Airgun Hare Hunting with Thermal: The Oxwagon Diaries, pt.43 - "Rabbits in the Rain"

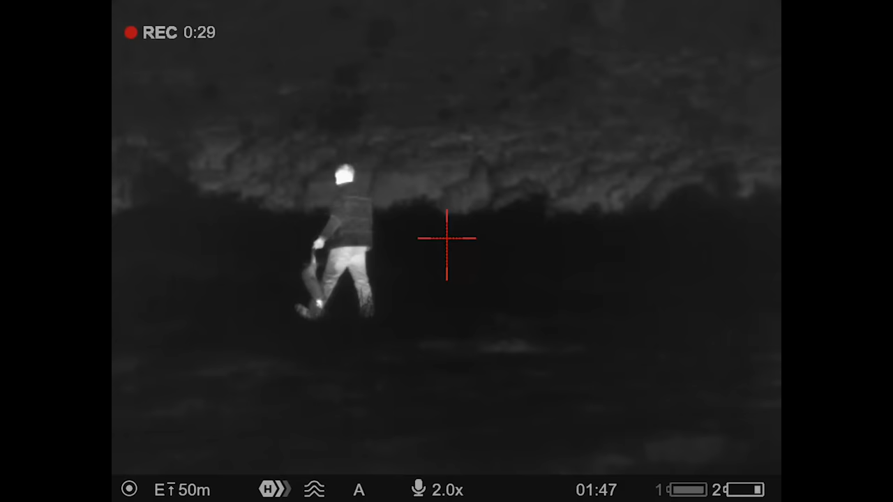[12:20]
And yeah, all good head shots, all of them went straight down. So let's say it was worth the time and worth the while for going out.
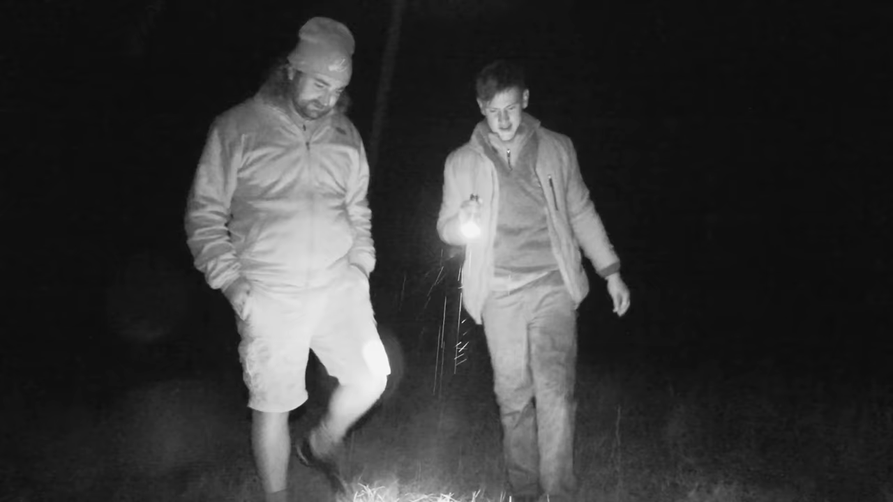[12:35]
So nothing will go to waste.
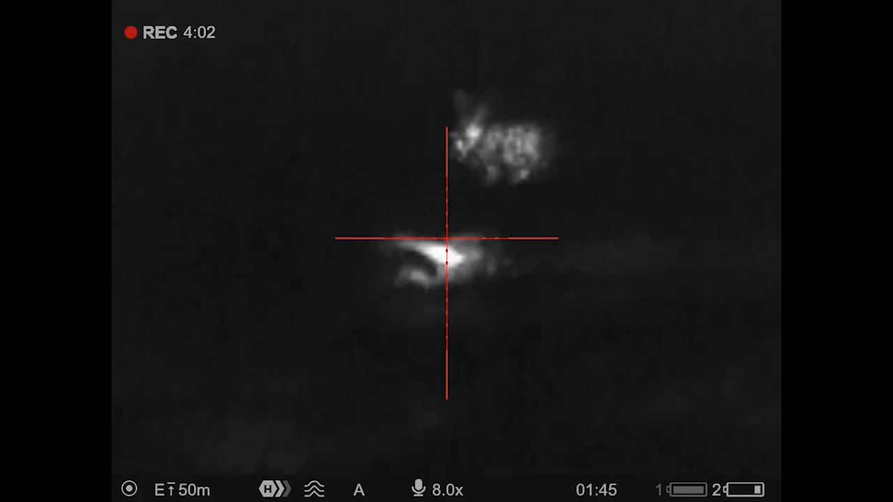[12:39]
And yeah, awesome to get some more hairs done.
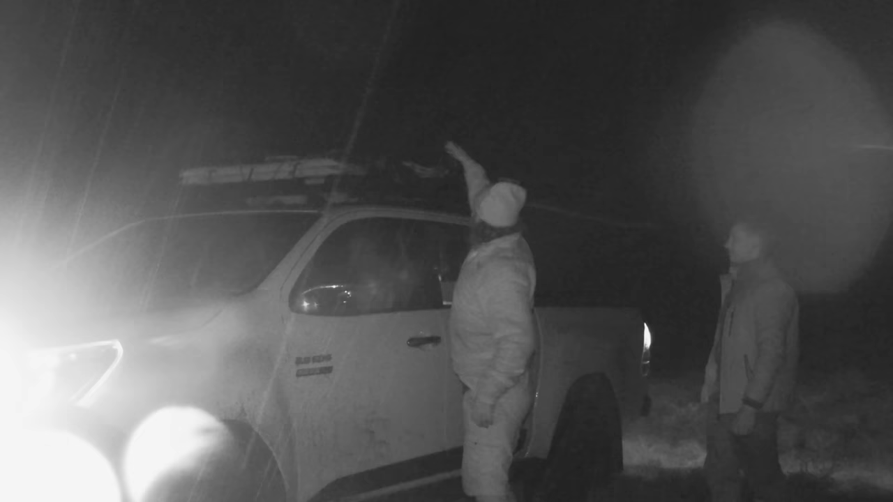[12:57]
How was your first experience with the thermal, Anton? It is actually quite nice. Yeah. It's something different and it's actually amazing how far you can pick up animals with the thermal.
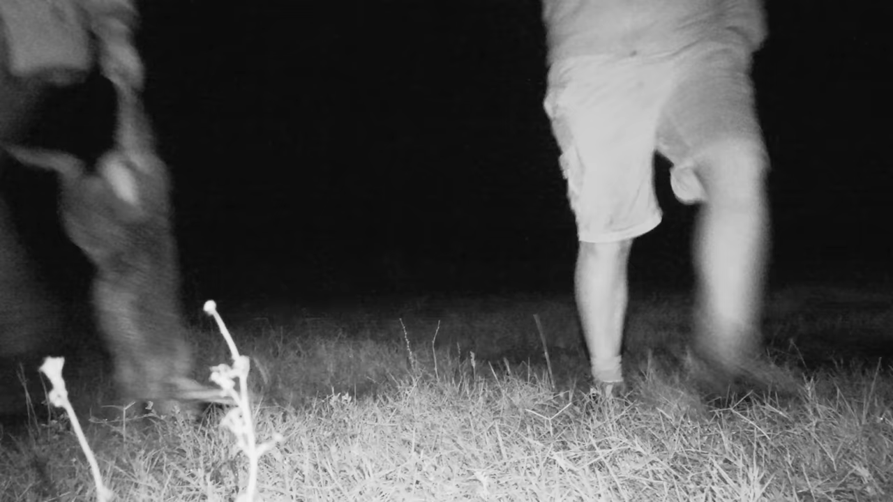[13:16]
Because it could pick up the raindrops, but we just guessed more or less and it did its job. 100%. And we were successful. Awesome.